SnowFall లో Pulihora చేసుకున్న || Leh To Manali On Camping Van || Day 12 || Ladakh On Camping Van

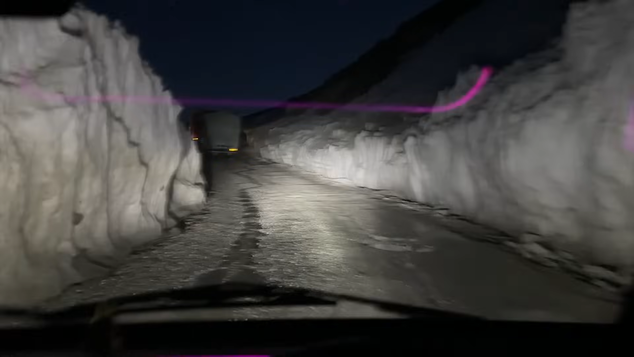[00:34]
అందులో బారలాచ పాస్ కదా ఎక్కడం స్టార్ట్ అయ్యాము. రోడ్స్ చూడండి మొత్తం ఆఫ్ రోడ్ అని అనమాట.
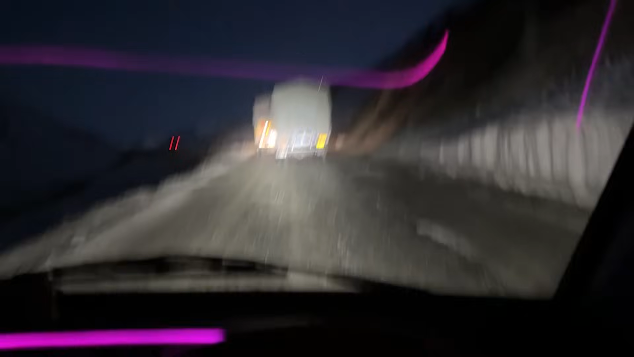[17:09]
దిగేది పెద్ద మ్యాటర్ కాదు, ఆఫ్ రోడ్ ఉన్నా ఈజీగా దిగేవచ్చు, బట్ ఎక్కేటప్పుడే ఏడన్నా గుంట్లో ఇరుక్కుందంటే ఈ టైంలో హెల్ప్ చేయడానికి కూడా ఎవ్వరూ రారు.
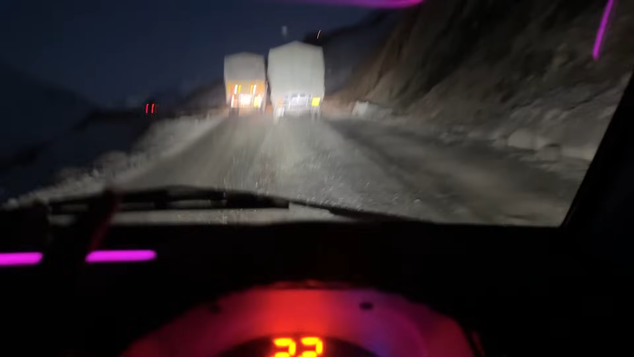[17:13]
సో ఇంకేం చేస్తున్నా అంటే లారీ అన్న వాళ్ళు అయితే వెళ్తున్నారు, సో లారీ అన్న వాళ్ళ వెనకాల వెళ్ళిపోతున్నా.
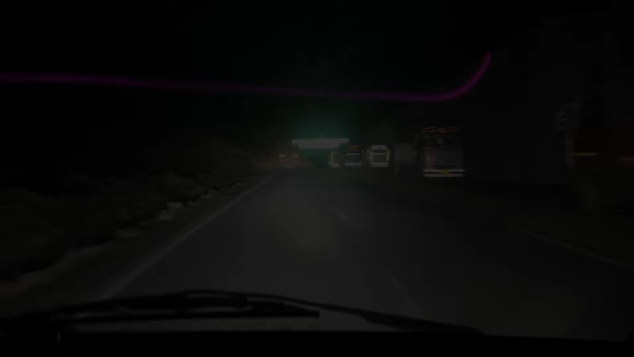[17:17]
సో ఫైనల్లీ అటల్ టనల్ అయితే వచ్చేసింది. ఇక్కడ ఏడన్నా కార్ ఆపుకొని నేనైతే నిద్రపోతా, సీన్ అయిపోయింది.
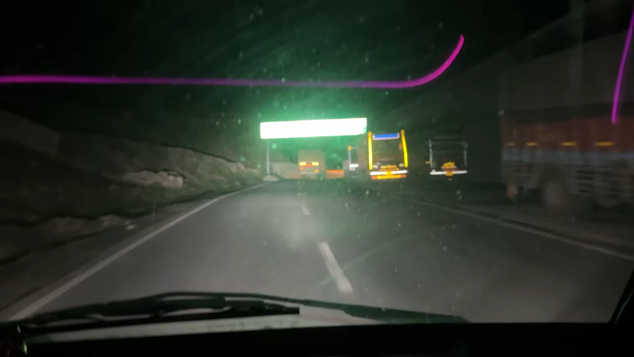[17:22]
అటల్ టనల్ దాటాము అంటే ఇంకా సిటీ లోపలికి అయితే వెళ్ళిపోతాం అనమాట. ఇక్కడందరూ లారీలు ఆపుకున్నారు కదా, ఇది బెస్ట్ ఇక్కడ ఆపుకున్నాము.
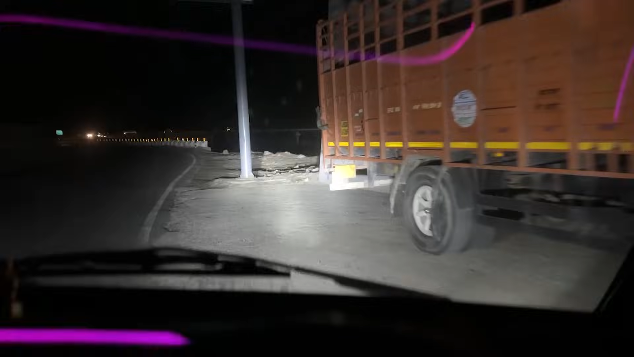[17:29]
సో అల్లాడ అటల్ టనల్ అయితే ఎంటర్ అవుతాం. అదిగోండి అక్కడ లైటింగ్ కనిపిస్తుంది, అదే అనమాట అటల్ టనల్.
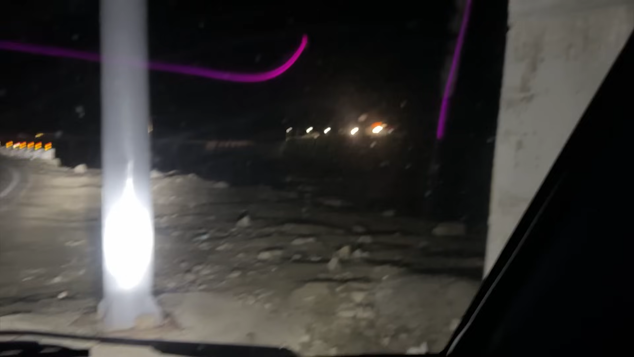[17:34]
సో ఆల్మోస్ట్ మార్నింగ్ 8కి స్టార్ట్ అయితే టైం ఇప్పుడు 11:30 అవుతుంది. 400 kilometers రావడానికి మనకి 15 గంటలు జర్నీ అయితే పట్టింది.